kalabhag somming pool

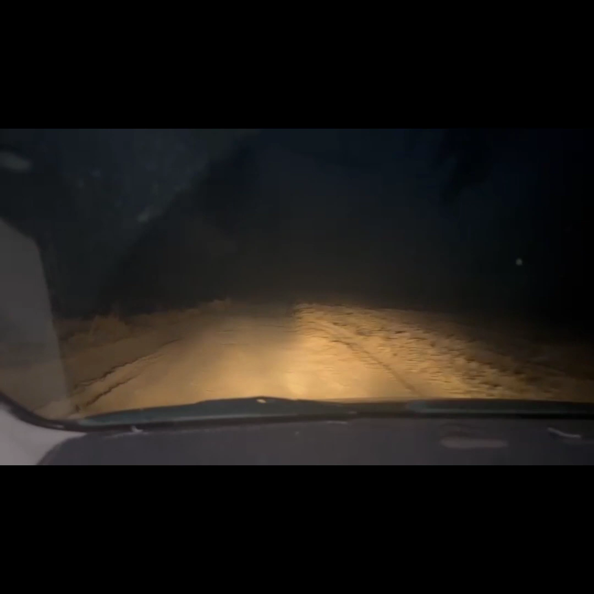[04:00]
तो यहाँ से भी हम लोग भी जा रहे हैं, दूसरा गियर है भाई, दूसरे गियर से ऊपर जा रहे हैं। 200 meters, turn right.